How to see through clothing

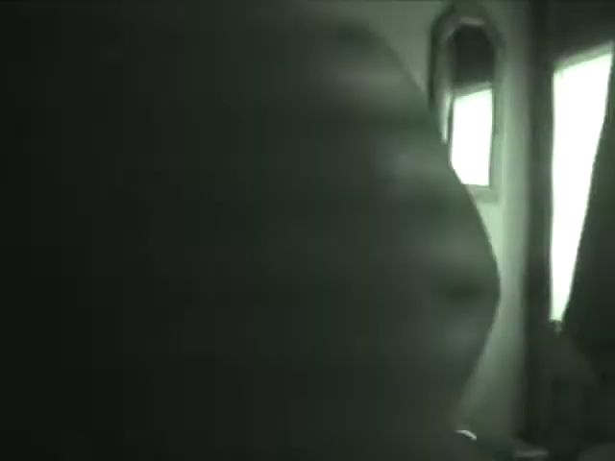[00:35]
Now we're putting the film over the lens and turning the night vision on, and you can see very clearly that her bra is underneath her shirt.
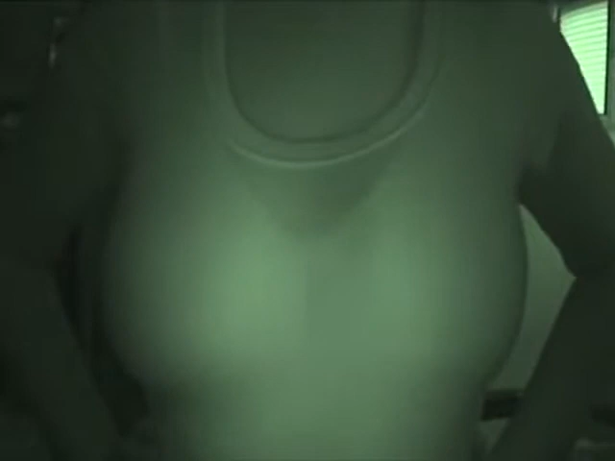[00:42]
What was once an opaque black shirt is now see-through. Now, right here, I'm taking up the film. So now you can see that the camera's letting in more visible light, and you can see the opaque black shirt that she's wearing, which is not so opaque once the infrared is turned on.
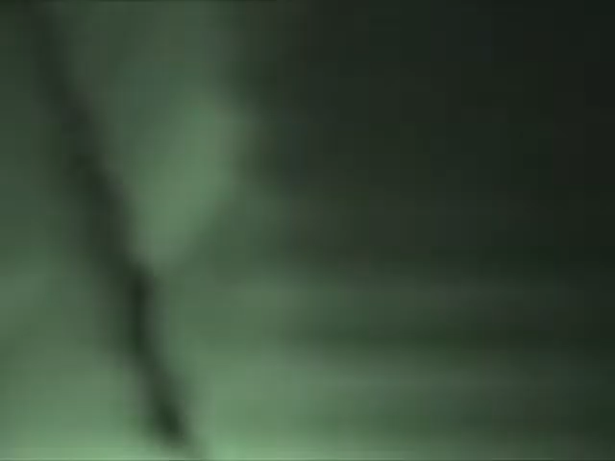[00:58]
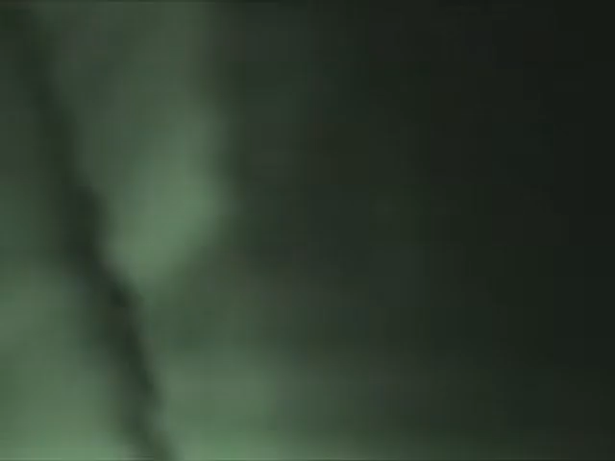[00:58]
And now when I put the film back down,
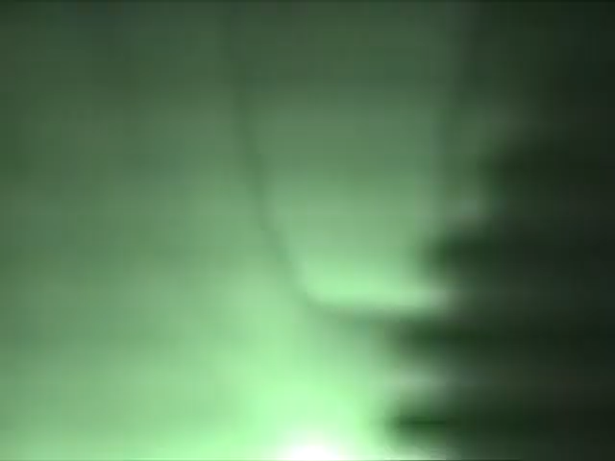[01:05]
it's only infrared light that's being allowed through,
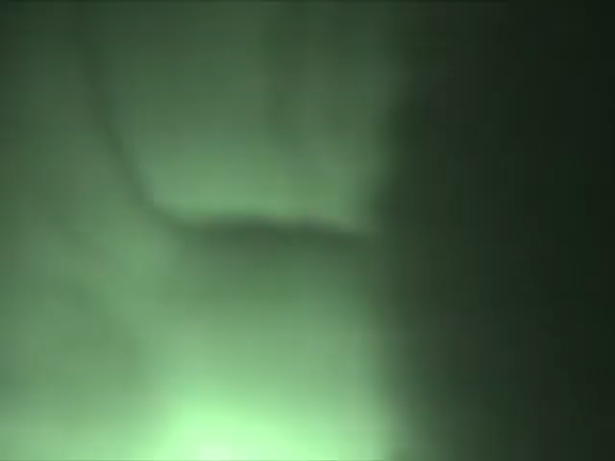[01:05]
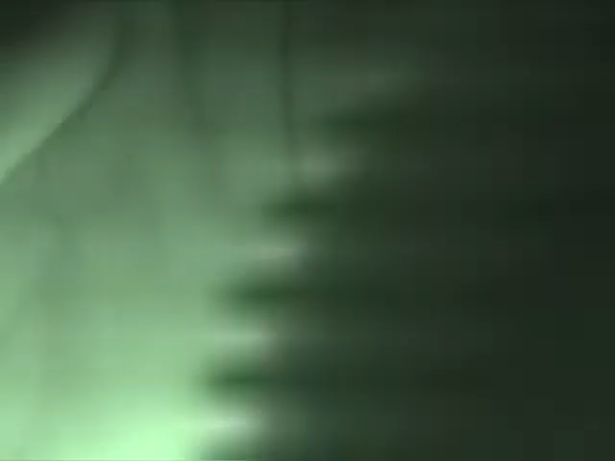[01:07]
and you can see right through that shirt and to the bra underneath.
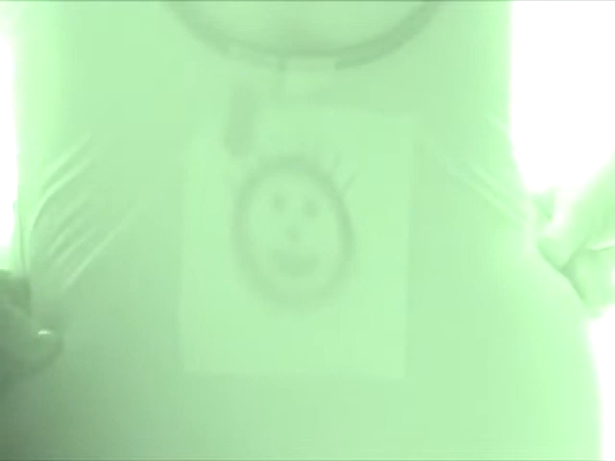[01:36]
And now I'm going to take the film up and turn the night vision off.